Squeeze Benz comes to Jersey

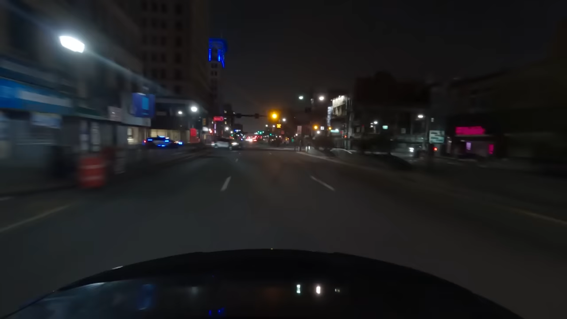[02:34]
They're coming. Keep going straight, yep. Keep going straight down this, you're good. I'll tell you how to get on the highway. Keep going straight, keep going straight.
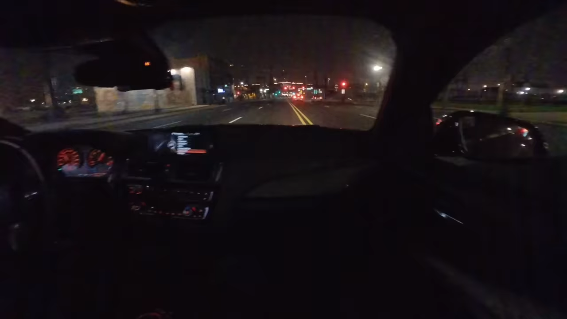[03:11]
Yeah, this right here. It's rough right here. Road's rough right here. This right.
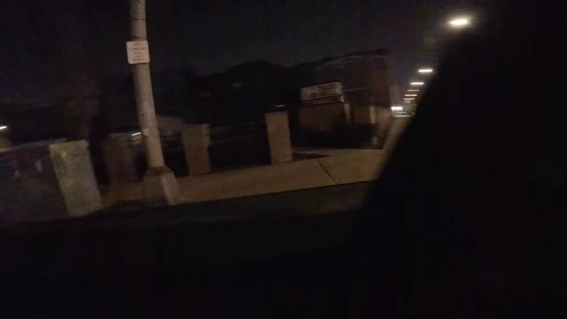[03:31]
This right here.
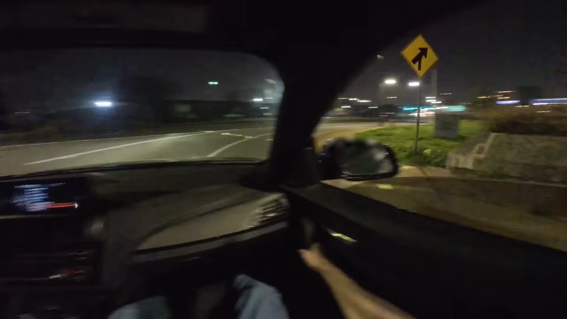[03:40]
Highway right here. Construction right here.